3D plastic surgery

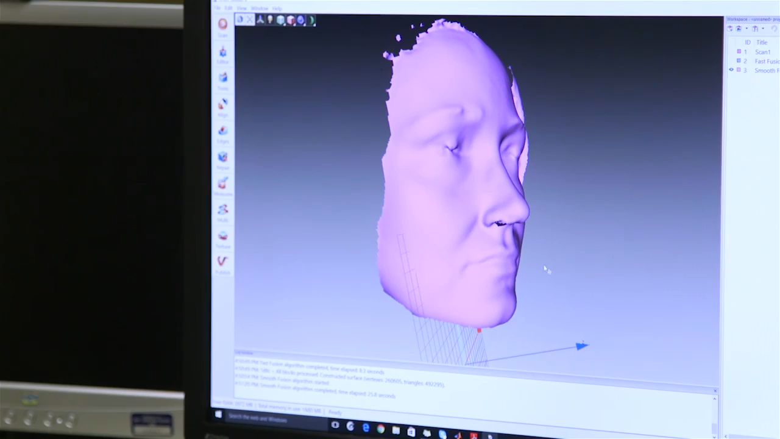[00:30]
They produce a 3D scan of the face before treatment and the patient goes through the procedure and then post-treatment,
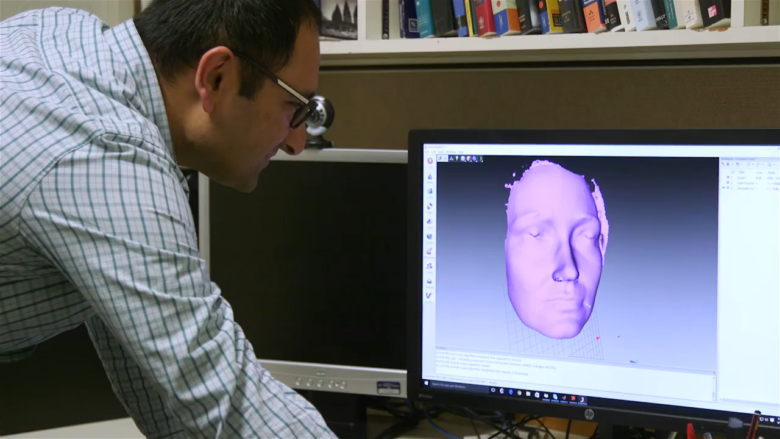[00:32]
they scan again their face and our technology
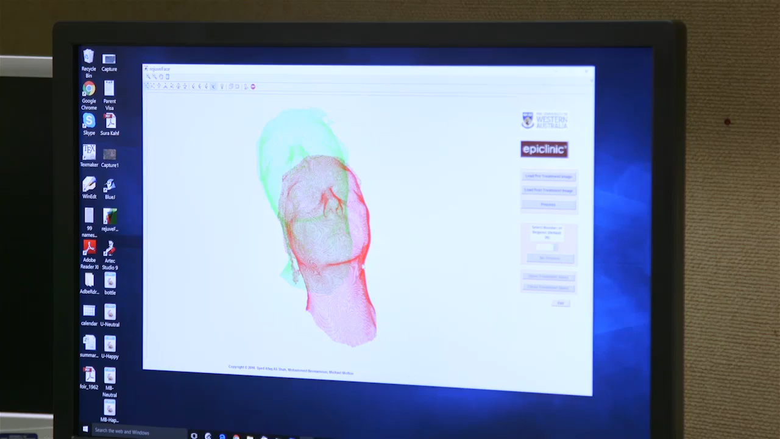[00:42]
compares the two, pre-treatment and the post-treatment scans and shows the patient where the changes happened.
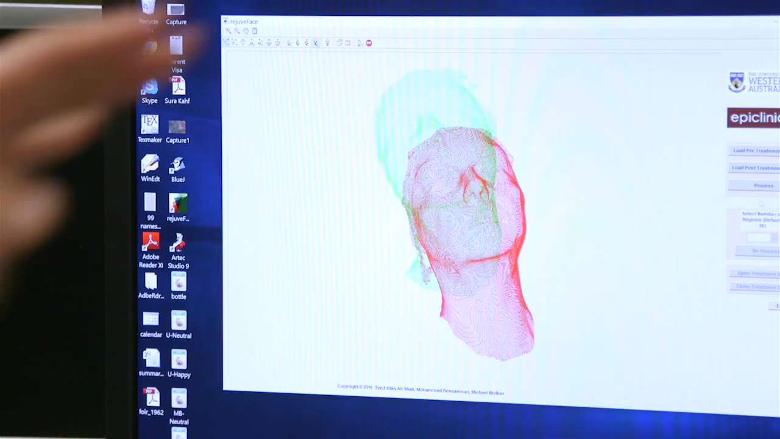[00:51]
And in this way, the patient is reassured that they got what they were expecting.